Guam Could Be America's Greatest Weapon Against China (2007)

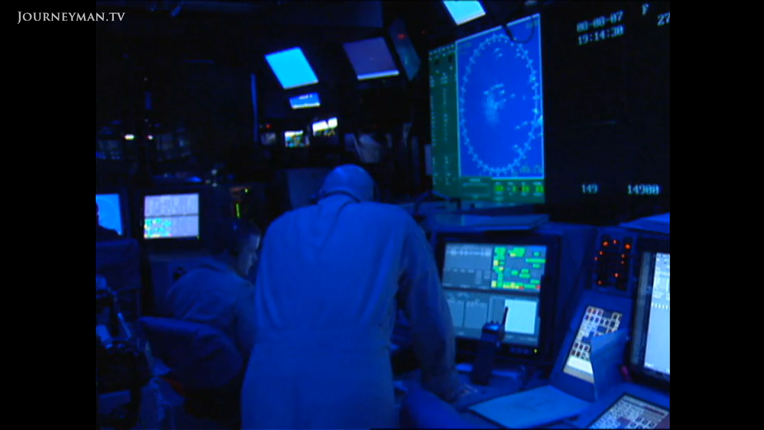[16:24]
In the combat direction centre, the eyes of the ship reach far over the horizon, with the aid of surveillance satellites.
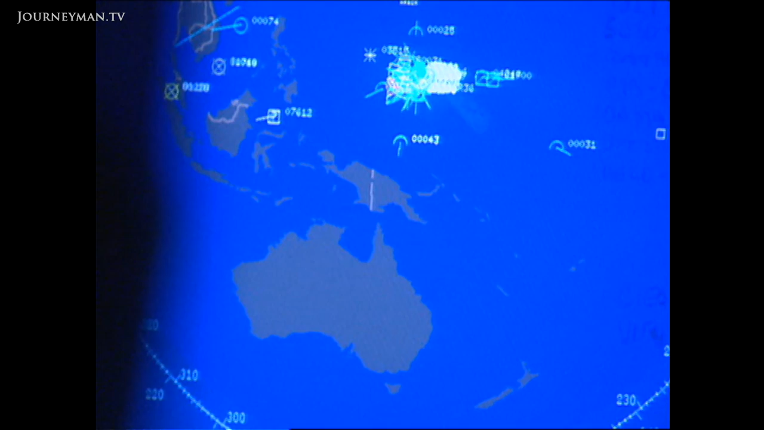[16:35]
They've tracked an uninvited player in the war games.